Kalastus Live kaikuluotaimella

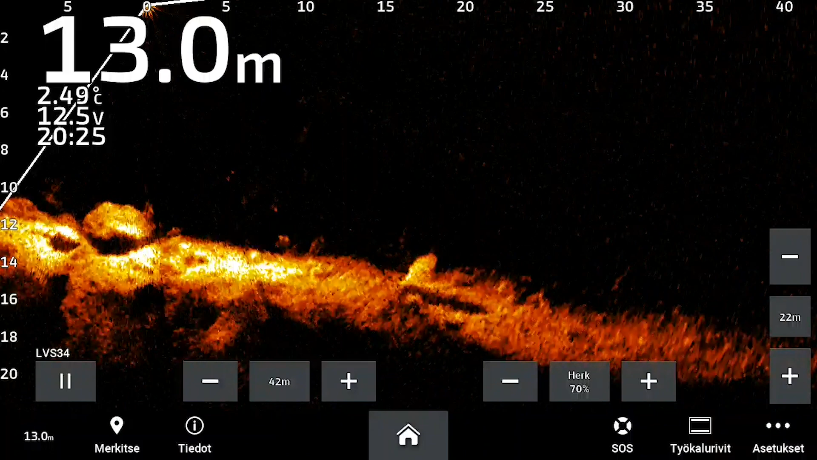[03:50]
On screen: depth 13.0 m, water 2.49°C
Mutta se kaikkein suurin ero on totta kai siinä, että 2D, DSI, DICV, viistoluotaus, ne on kaikki historiaa, kun taas live-kaikuluotaus on reaaliaikaista kaikuluotaamista. Kun me puhutaan live-antureista, niin meidän täytyy oikeastaan jakaa live-anturit kahteen osaan.
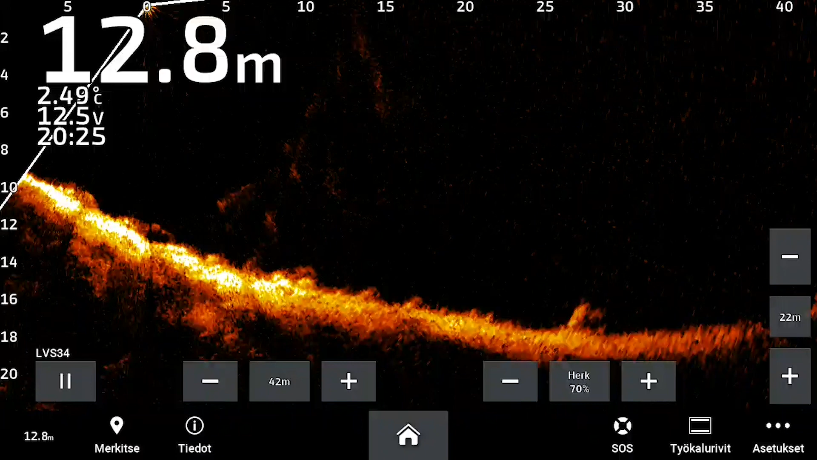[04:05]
On screen: depth 12.8 m, water 2.49°C
Eli Hummingbirdin megalive on yksi elementtinen anturi, joka ei myöskään tarvitse blackboxia väliin. Sitten taas Garminin LiveScope sekä Lowrance Active Target on molemmat kolmielementtisiä antureita ja molemmat tarvii blackboxin anturin ja näytön väliin.
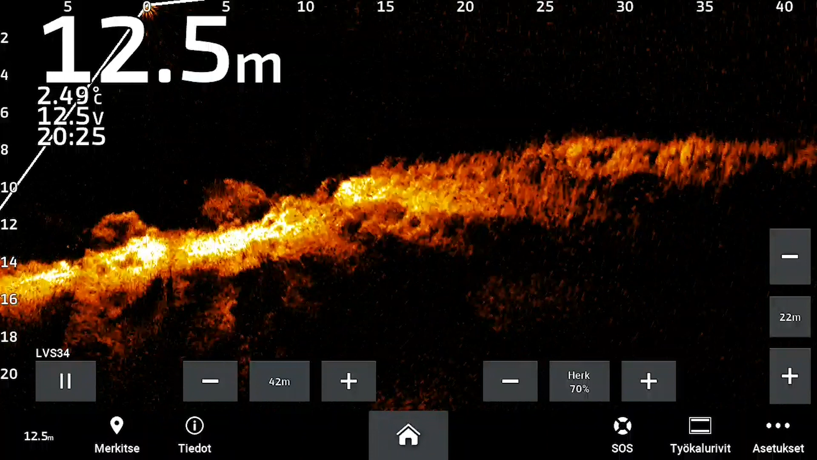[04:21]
On screen: depth 12.5 m, water 2.49°C
Eli sitä anturia ei voi laittaa Garminissa ja Lowrancessa suoraan näyttöön kiinni,
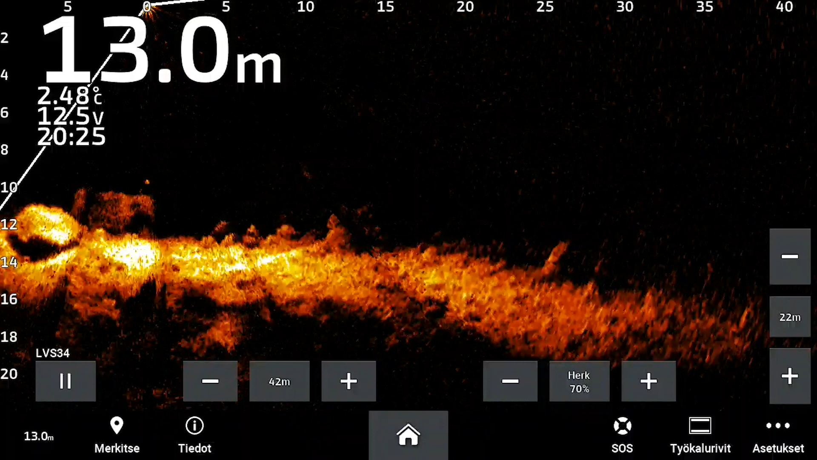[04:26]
On screen: depth 13.0 m, water 2.48°C
vaan se data pitää ensin käsitellä siinä blackboxissa ja sitä kautta siirtää siihen näyttöön. Hummingbirdin Megalive taas, siihen tulee anturin oma virtajohtonsa ja Ethernet-liittimensä, jolloin me saadaan Ethernet-johdon avulla siirrettyä suoraan näytön taakse. Garminin LiveScope ja Lowrance Active Target on siis kolme elementtisiä antureita. Ja siihen on aina mahdollista se, että elementtien väliin jää tilaa, minkä takia anturissa tulee pimeitä kohtia.
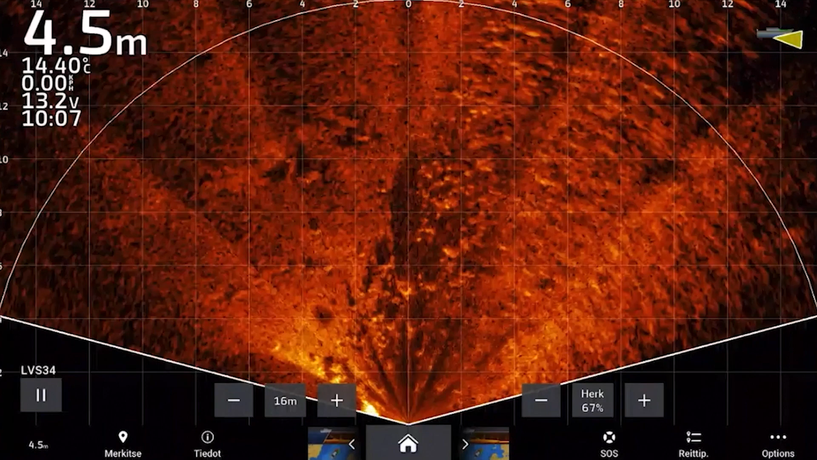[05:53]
On screen: depth 4.5 m, water 14.40°C
Garminin LiveScopessa on oikeastaan kolme anturia, eli LVS62XR, mikä tarkoittaa long range anturia. Sen jälkeen on LVS34, mikä on se kaikkein yleisin ja suosituin yleisanturi, ja sitten on vanhemman luokan LVS32. Nämä kaikki kolme LiveScope-anturia käyttää samaa blackboxia, eli mikäli sulla on vanhempi blackboxi veneessä, niin sä voit vaan päivittää siihen uuden anturin. Lowrance Active Target 1 ja Lowrance Active Target 2 on ihan omia systeemejä. Eli jos sulla on vanhempi Lowrance Active Target 1, niin sä et voi vaan päivittää siihen uutta anturia, vaan sä tarvit aina siihen sekä anturin että boksin.
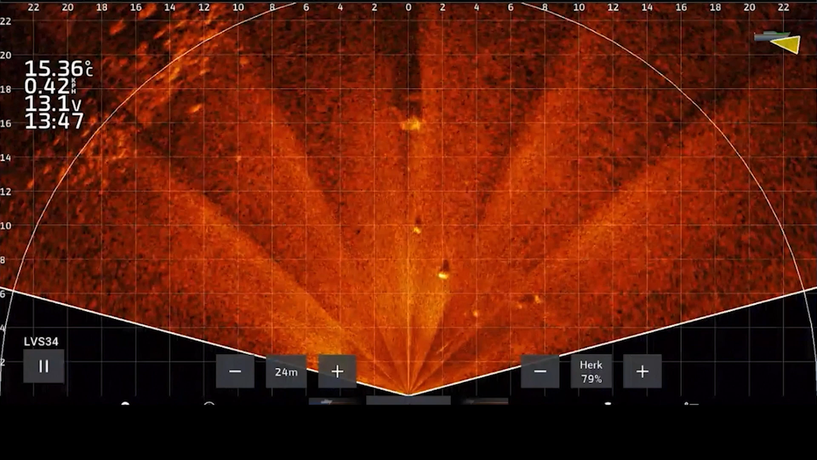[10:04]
On screen: water 15.36°C
koska nyt me pystytään näkemään se ahvenen liike myös niin kuin joka suuntaan. Ei pelkästään se, että tuleeko se venettä kohden tai venestä poispäin, vaan me nähdään kuinka se poukkoilee siinä matalan alueella. Yksittäisesti isommat kalat totta kai näkyy perspektiivin näkymässä myös hyvin.
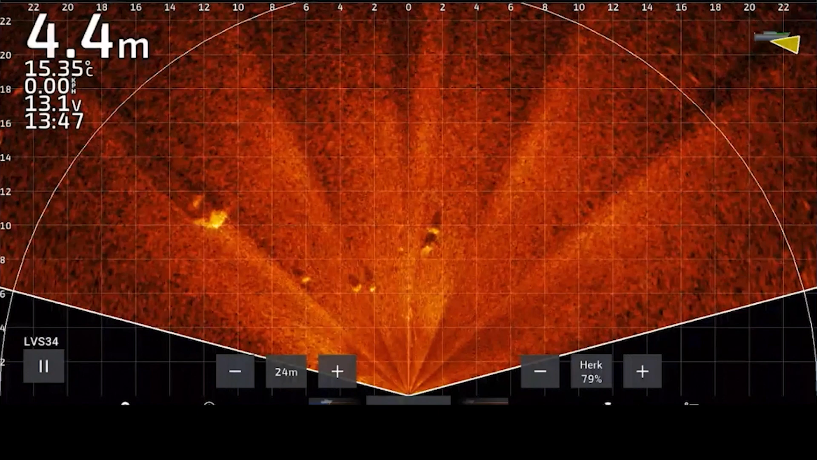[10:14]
On screen: depth 4.4 m, water 15.35°C
Mutta yksi sellainen asia, mitä moni ei ole ehkä ihan täysin ymmärtänyt, on se, että perspektiivin näkymässä pohjassa olevat kalat näkyvät paremmin. Eli nyt jos vaikka Carmenin liveskopessa nostetaan värivahvistusta, niin välillä tuntuu, että pohjassa makaavat hauet on kuin kynttilöitä tai värillisiä uppotukkeja, koska ne näkyy todella tarkasti. Mikäli me katsotaan vaan eteenpäin olevalla näkymällä,
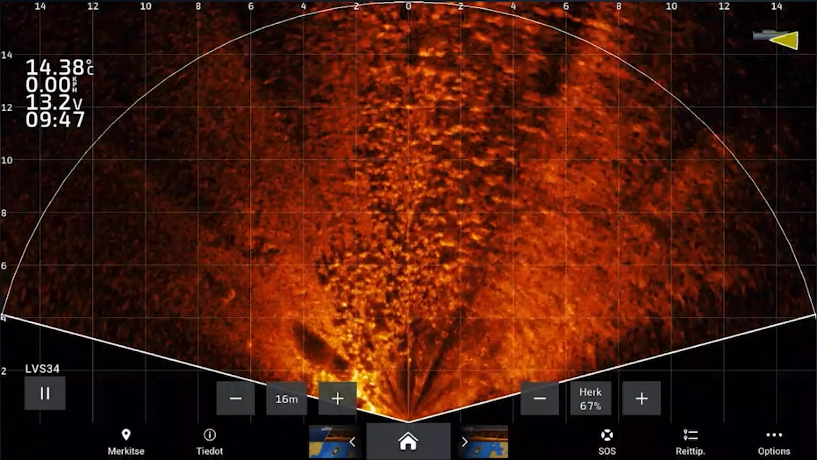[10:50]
On screen: water 14.38°C
niin ongelmaksi tulee kapea kaikukeila, jolloin me helposti menetetään niitä näkymiä, jotka on just siellä pohjassa. Eli pohjassa olevat hauet tai kuhat ei meidän millään tulla esille sieltä kunnolla. Mutta silloin kun me käännetään perspektiivin näkymää,
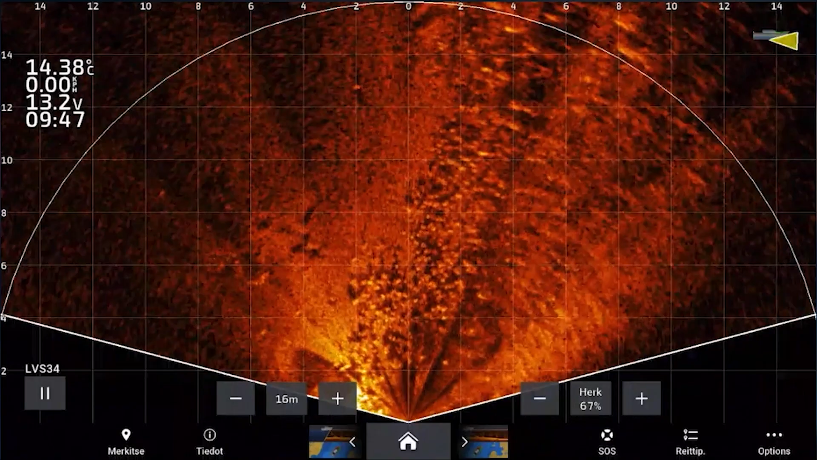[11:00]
On screen: water 14.38°C
niin useasti se näyttää ihan täysin eri lailla sen kalan kuin eteenpäin oleva näkymä. Perspektiivinäkymän yksi myös toinen hyvä puoli, mikä pitää huomioida, on se, että me saadaan sitä syvyysnäkymää paremmin. Koska nyt jos me katsotaan vain eteenpäin, niin on vaikeampi hahmottaa esimerkiksi pohjastruktuureja, missä on kivien etäisyydet toinen toisistaan.